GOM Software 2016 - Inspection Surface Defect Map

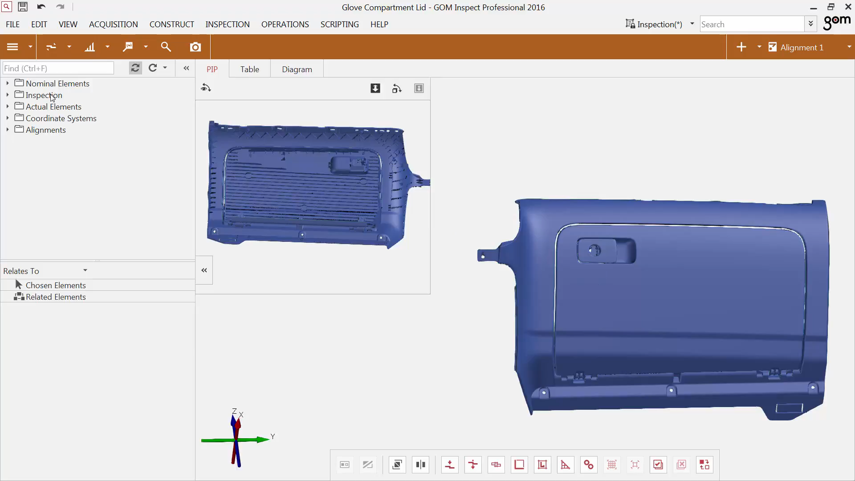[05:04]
The glove compartment lid has stiffeners on the inner side. I want to analyze the influence of the stiffeners on the opposite side. The surface comparison does not allow to visualize the influence of the stiffeners very well.